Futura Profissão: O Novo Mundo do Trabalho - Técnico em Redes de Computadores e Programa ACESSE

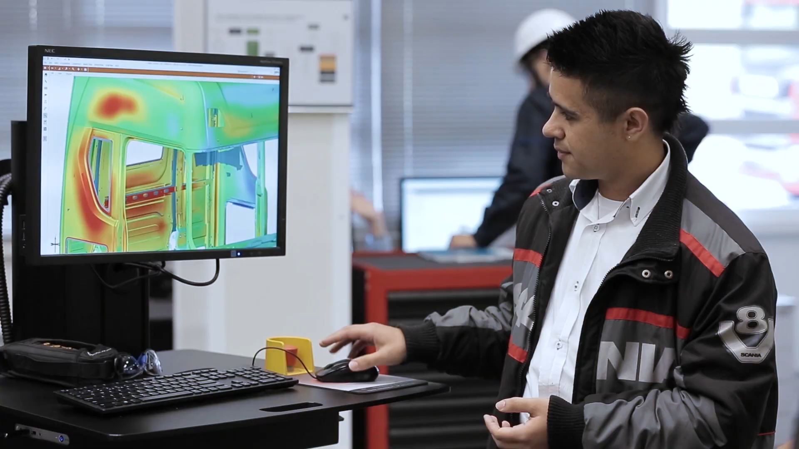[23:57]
Nós pegamos esse modelo 3D realizado a partir de uma carroceria real e nós comparamos ela com o modelo 3D matemático, teórico e perfeito.